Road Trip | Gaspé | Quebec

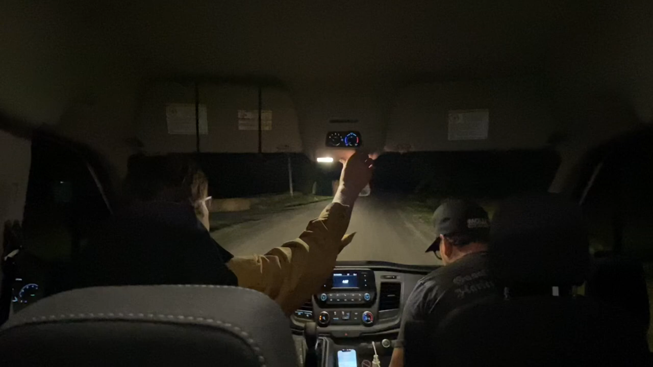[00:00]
All right, 4 o'clock in the morning and we are heading out. Gaspé, here we come.